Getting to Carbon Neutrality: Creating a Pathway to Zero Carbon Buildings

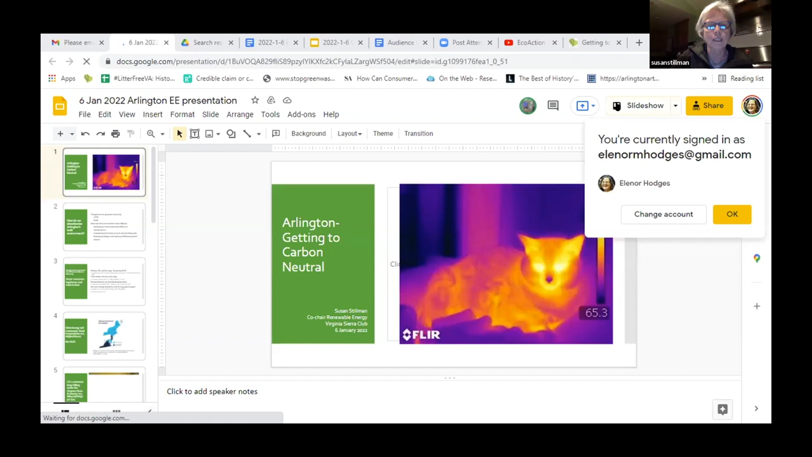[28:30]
There we go. So there we go. All right, thank you. So anybody who's had an energy audit done on their house, this is the image of a cat with an infrared camera. So you know where the hot spots and the cold spots are. And that's a great way to move on with energy efficiency. So Eleanor, you're gonna have to move the slides for me, right?